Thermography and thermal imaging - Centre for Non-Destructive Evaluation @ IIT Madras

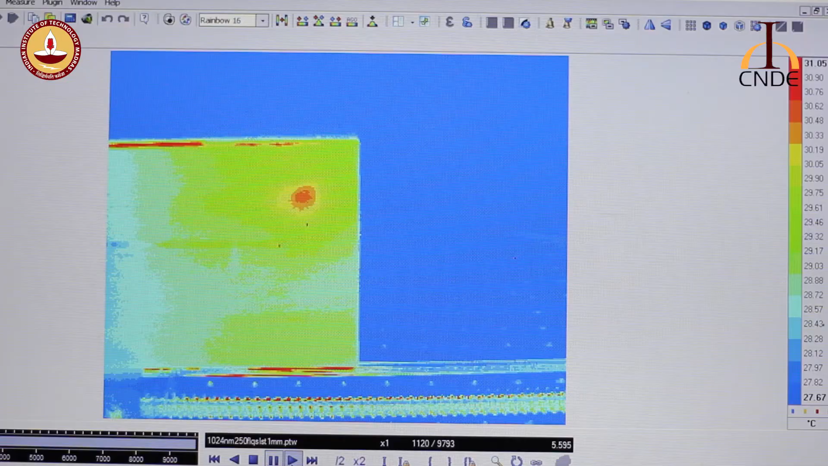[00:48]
On screen: scale top 31.05°C, scale bottom 27.67°C
tools to identify flaws in manufactured composite panels the
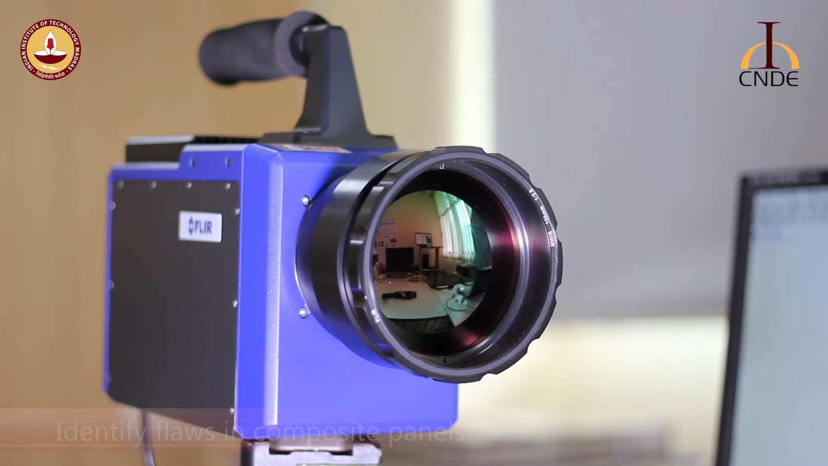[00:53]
system uses an infrared camera to record the
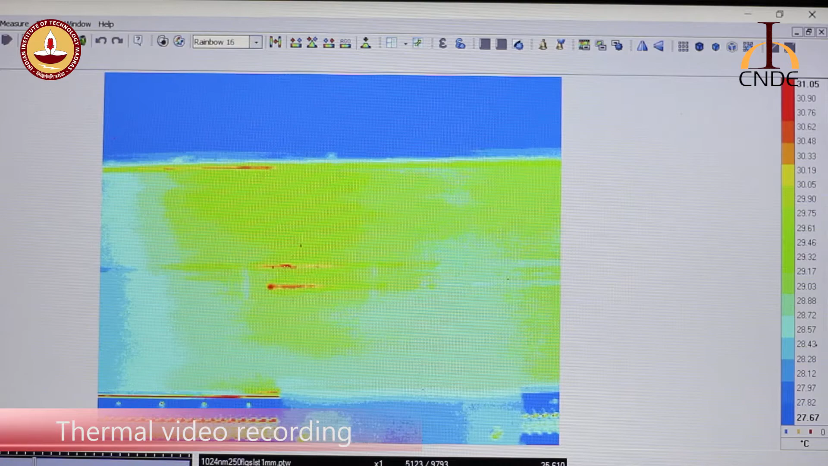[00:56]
On screen: scale top 31.05°C, scale bottom 27.67°C
heat map of a component after it has been heated
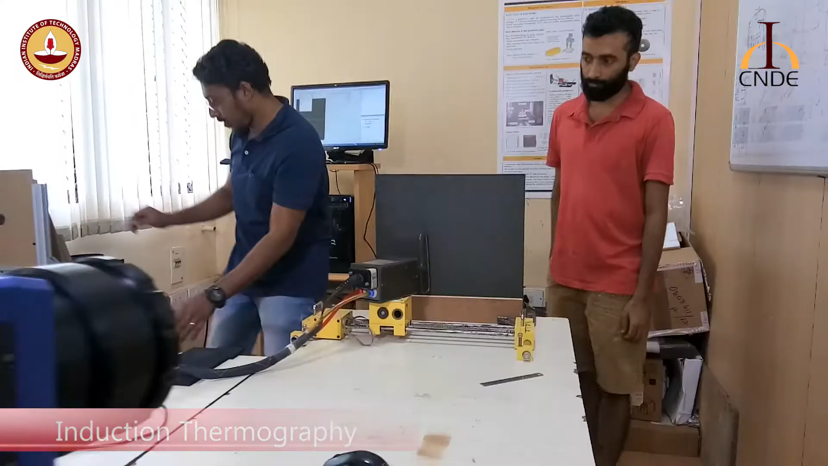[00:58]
through external means in this case through a coil
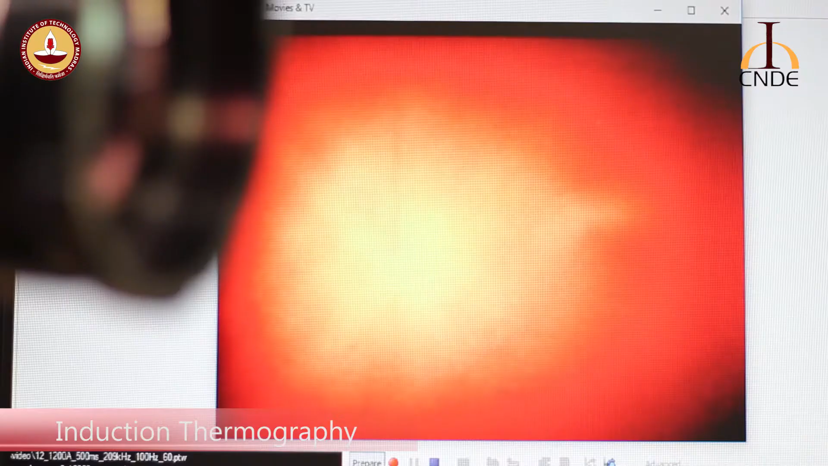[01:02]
all objects particularly those that are heated emit infrared radiations thermography relies on thermal